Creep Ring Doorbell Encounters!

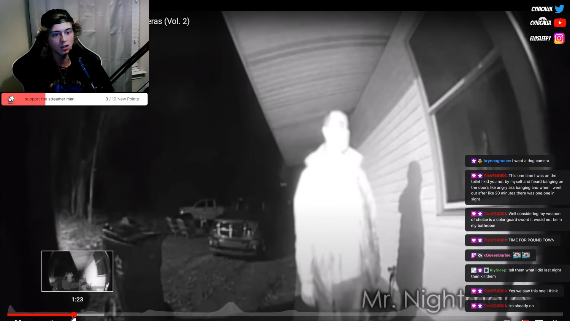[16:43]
oh you can see the person right there that would be so creepy this sits on in the background I'm already on help can I use a phone to call a cab call a cab why would you walk to like a oh this is so creepy